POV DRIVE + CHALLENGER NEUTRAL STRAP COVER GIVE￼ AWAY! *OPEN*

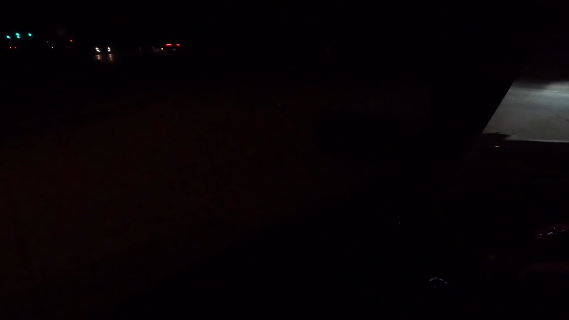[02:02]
But I gotta give y'all this video today, so, you know, hopefully this shit don't look ass. Like, I'm praying that it don't look ass, cause like, I do not really like doing nighttime POV drives. Like, I like light.
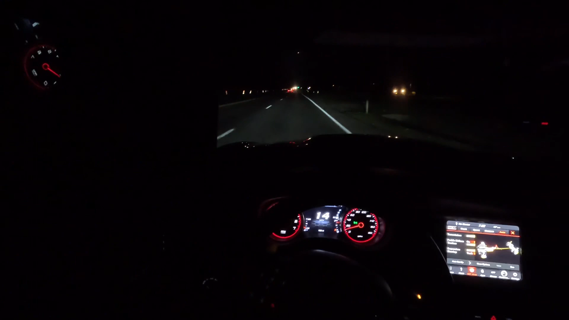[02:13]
I have not been able to use this camera one time in some good lighting. Like, I'm really disappointed that I won't wake the fuck up and like shoot me a video.
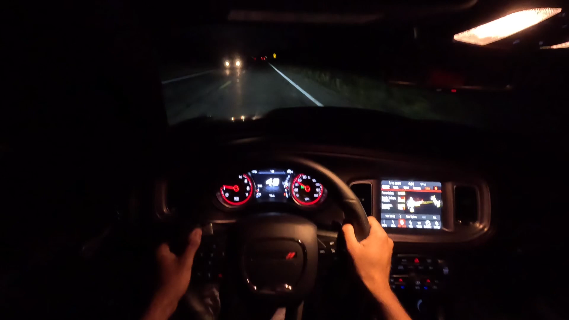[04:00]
All right, let's put this bitch in sport mode real quick. Make sure there ain't nothing out here, because it'd be deers and shit. Like, because, you know, we stay in the middle of nowhere in Mexico, so. Let's hit this pool. Let me slow down though.